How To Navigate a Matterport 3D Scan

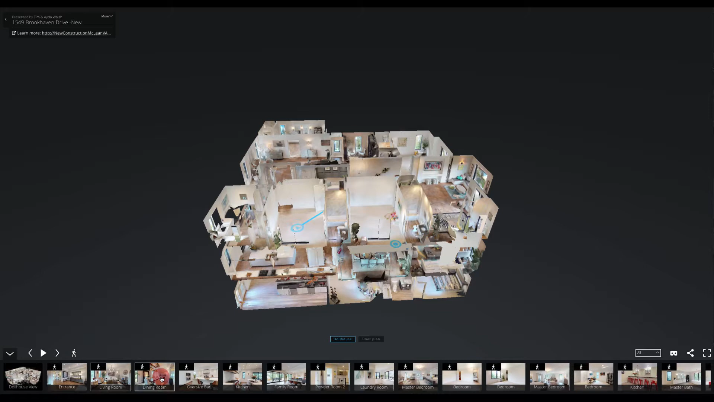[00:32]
The arrow on the left will open and close the highlight reel.
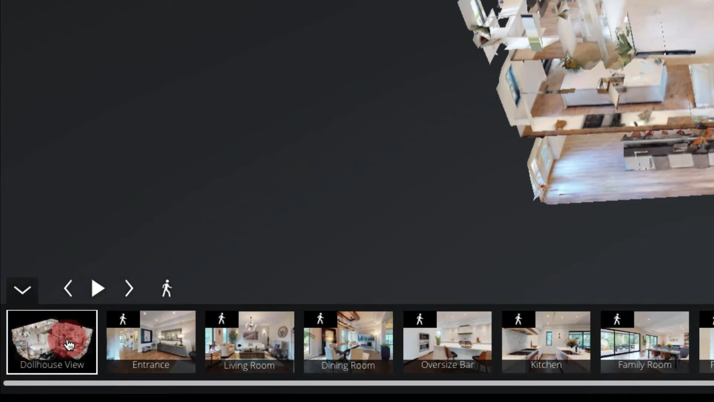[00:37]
If you select one of the images in the highlight reel, it will take you to that place in the 3D model.
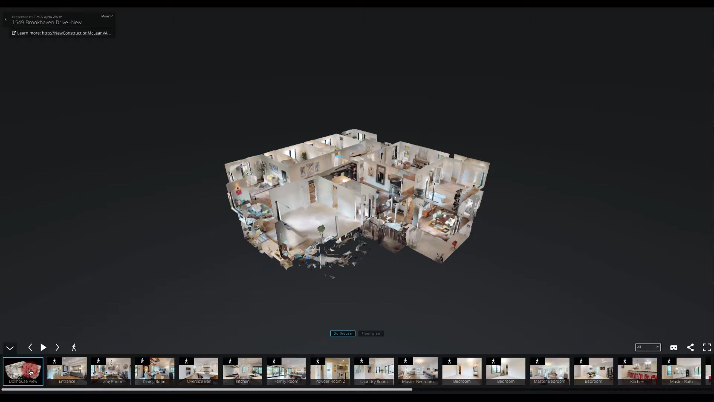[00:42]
If you select an image that's from inside the model, it will take you inside the model.
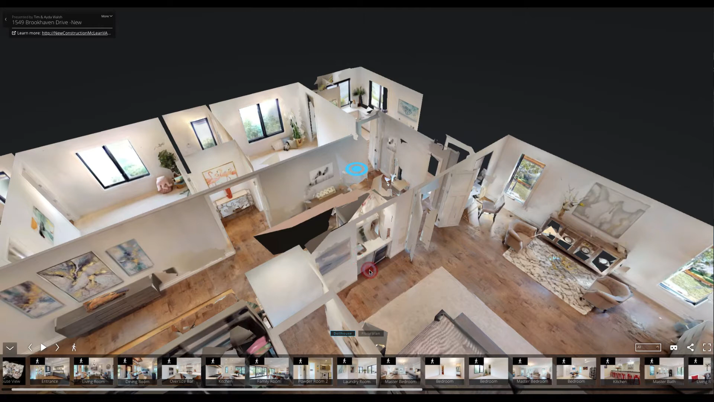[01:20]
So using your mouse, you can scroll in or out to change the size of the model. We're going to scroll all the way out. You can also left click with your mouse and drag to move the model around.
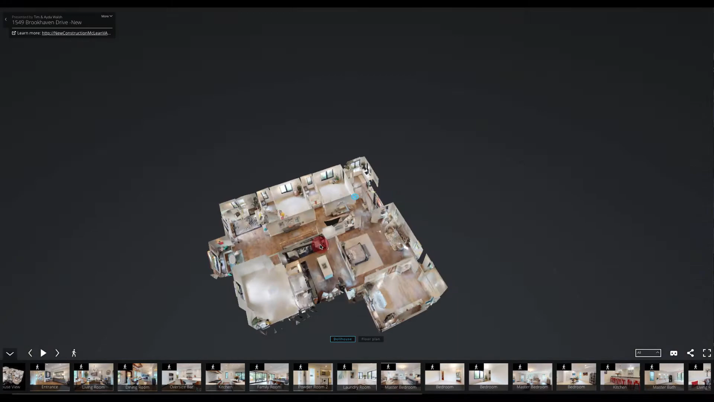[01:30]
You can see here at the bottom, the dollhouse icon is now a little person and it says explore 3D space.
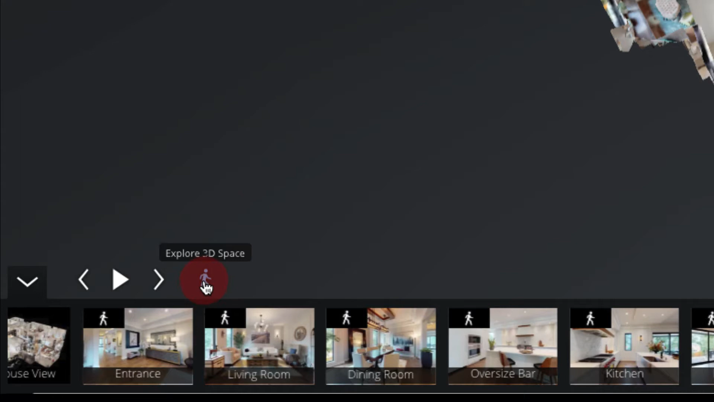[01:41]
If you click on the person, it's going to put you back into the 3D model. So let's go ahead and close our highlight reel. You can also see we have two other options right in the middle.
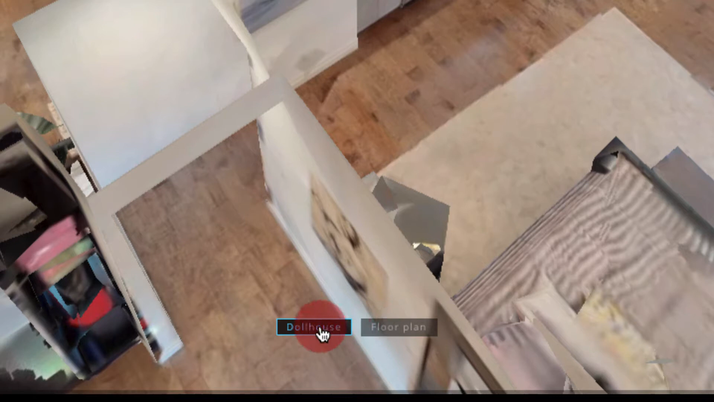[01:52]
Right now we're on the second dollhouse option. And then you can also select floor plan.
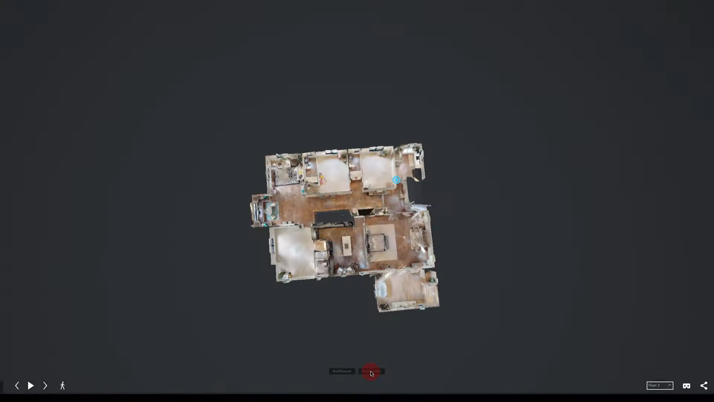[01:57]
So this is going to give you a floor plan view of the 3D model.
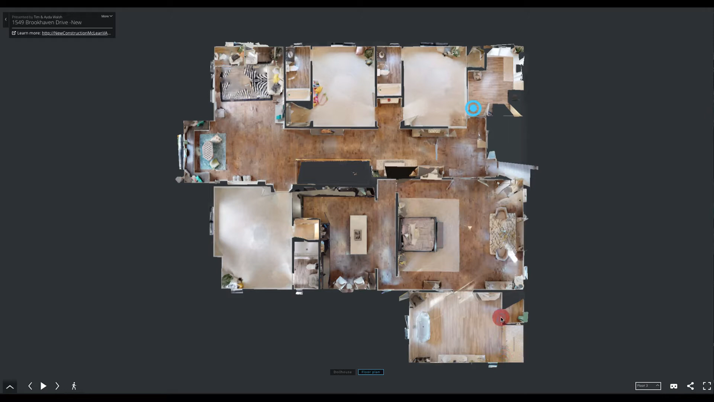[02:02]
Right now we're on the third floor. If you move to this next icon,
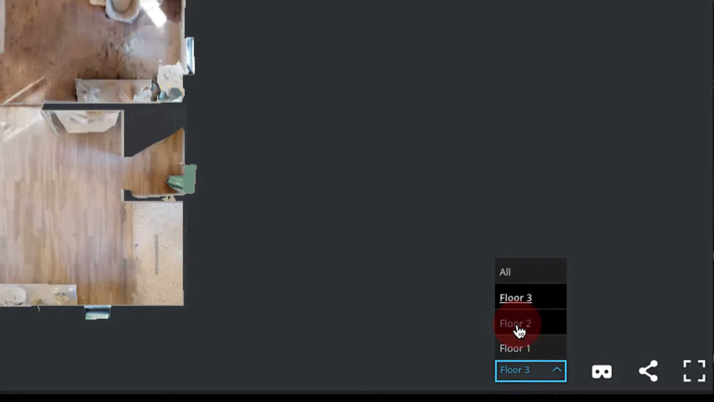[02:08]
if you're interested in only seeing the second floor or the first floor, we can select those.
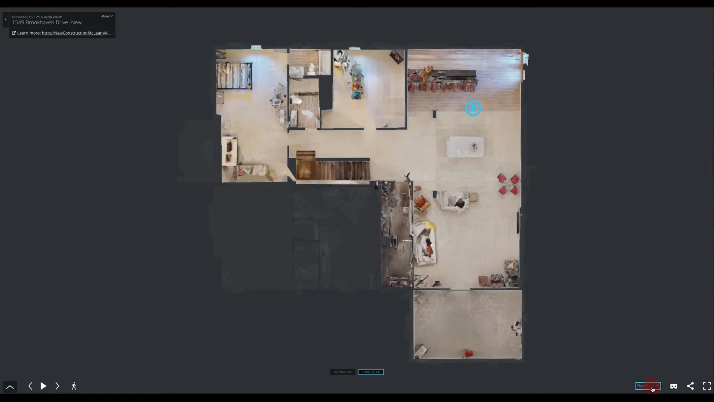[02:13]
You can also view the different floors in dollhouse mode if you select dollhouse.
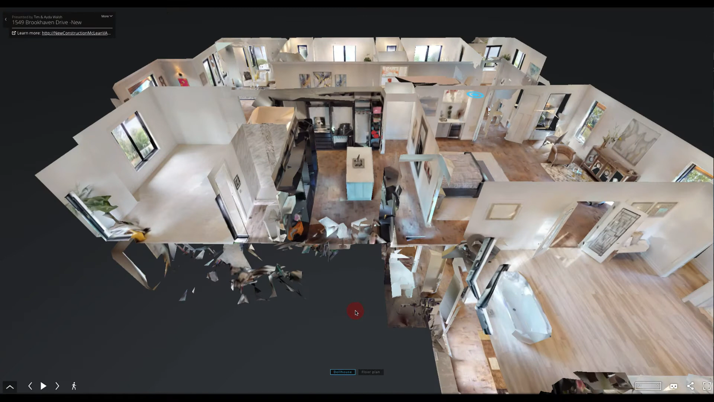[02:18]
And then let's go ahead and zoom out using our scroll on our mouse. And we can select floor 3. So now we're only looking at the dollhouse view of the third floor. The next icon is view in VR, which you can do if you have the proper equipment for that.
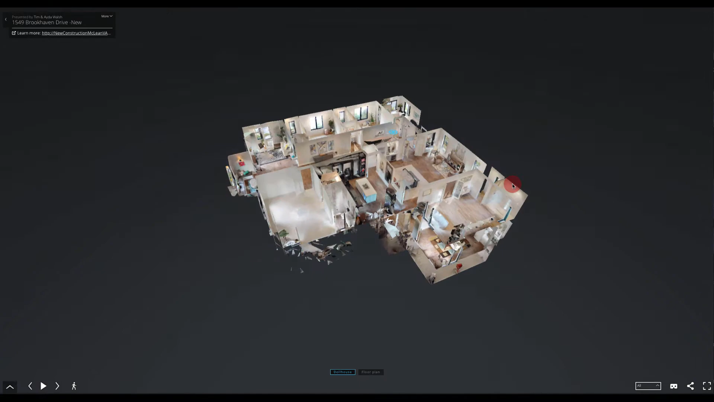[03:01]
So we're just going to move ourselves all the way to the entrance of the home. To enter the model, you can select the explore 3D space.
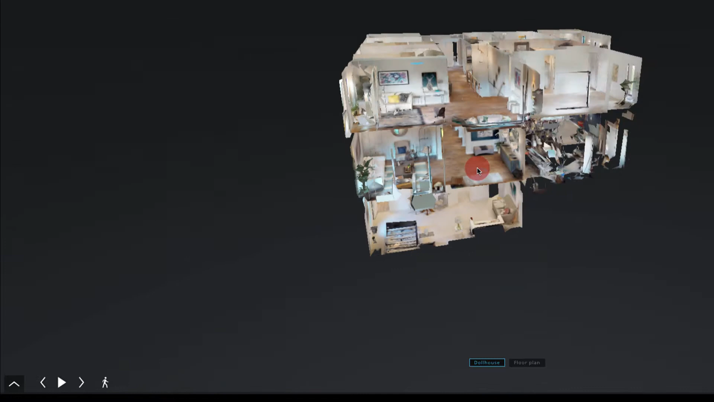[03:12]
Or you can find an area that you want to enter and then just left click and it will put you inside of the model.
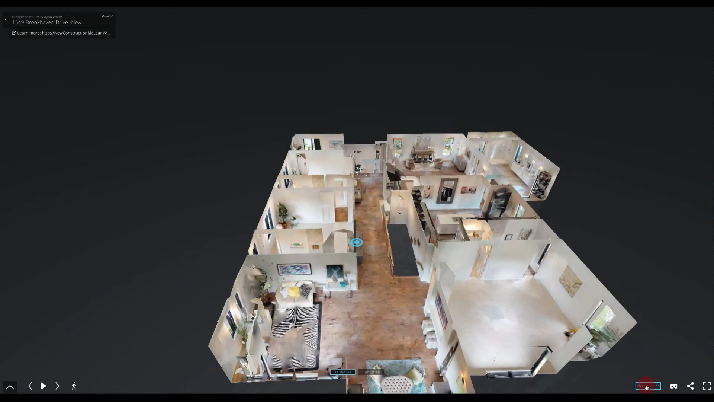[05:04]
And then you can also use the different floors to find the area that you're trying to get into. Left click and drag to see a little better, or click the floor plan icon, and then you can select where you want to enter.